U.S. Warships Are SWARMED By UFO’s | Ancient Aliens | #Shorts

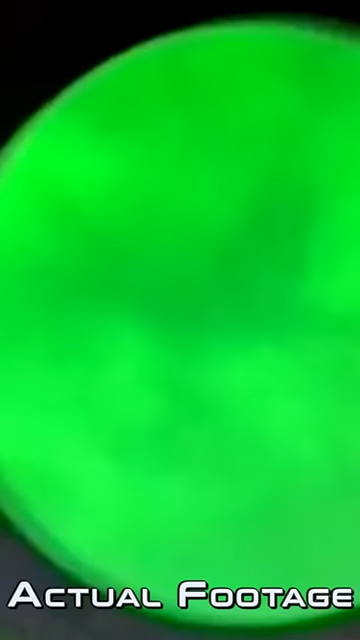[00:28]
The ships are swarmed by what the Navy refers to as UAVs, or Unidentified Aerial Vehicles.
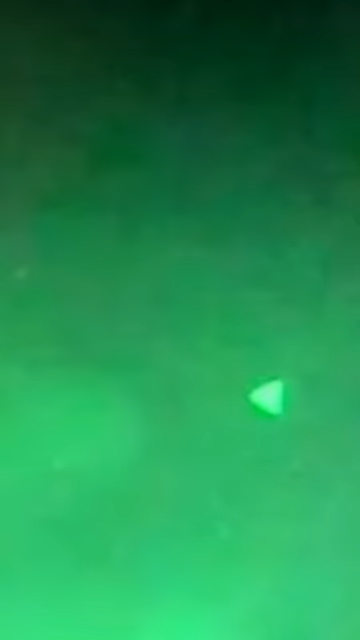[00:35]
The UAVs fly for prolonged periods of time in low visibility conditions.
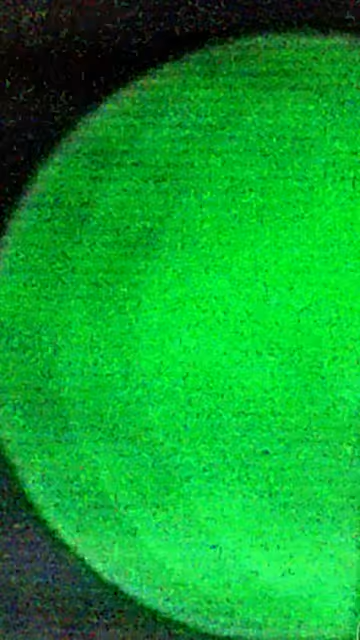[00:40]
And as far as ancient astronaut theorists are concerned,
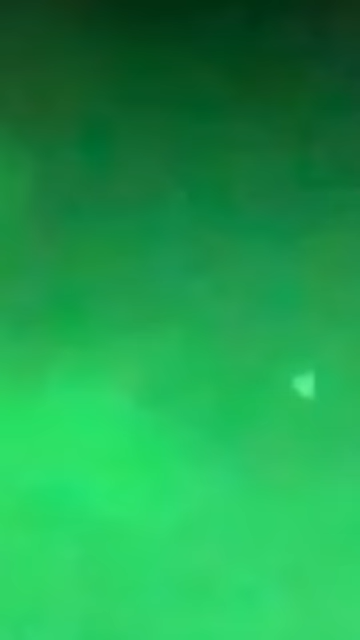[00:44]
the video captured from the USS Russell may be the most extraordinary of all. Not because there were so many objects seen in the sky, but because of the UAVs very unique shape.